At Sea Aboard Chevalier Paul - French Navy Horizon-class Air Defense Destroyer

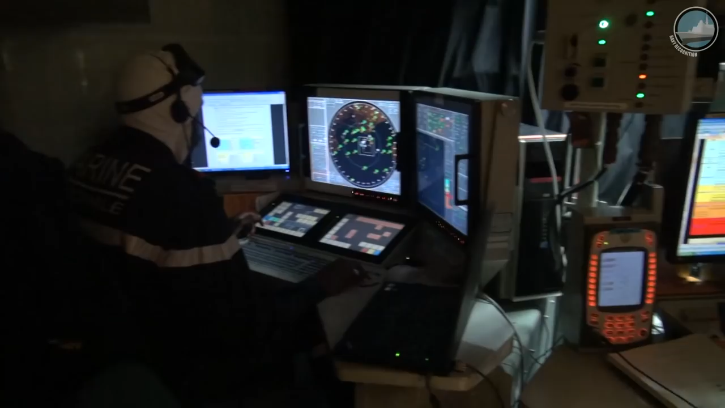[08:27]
lead missile to the target, at more than about 100 kilometers.
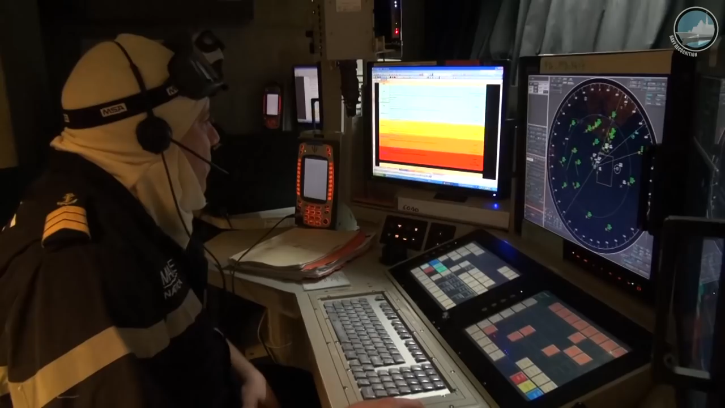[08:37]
It's a new technology which allows the ship to target many,
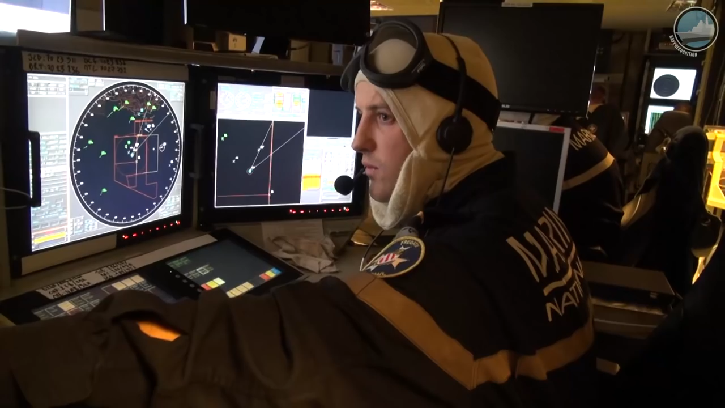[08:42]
many tracks at the same time,